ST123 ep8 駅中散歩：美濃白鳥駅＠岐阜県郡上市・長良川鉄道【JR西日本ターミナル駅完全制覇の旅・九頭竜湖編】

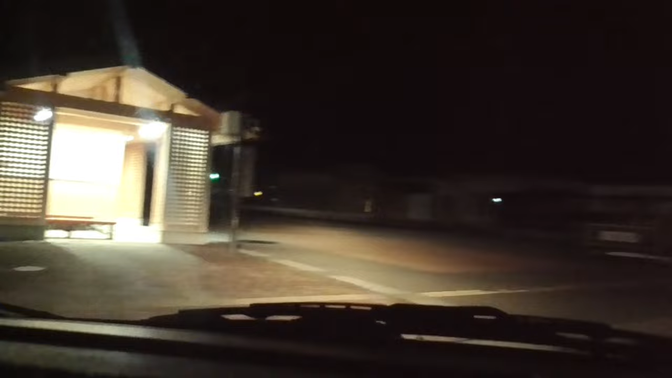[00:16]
あ、ミノ白鳥駅。あ、一応ここ駐車場になってるんだ。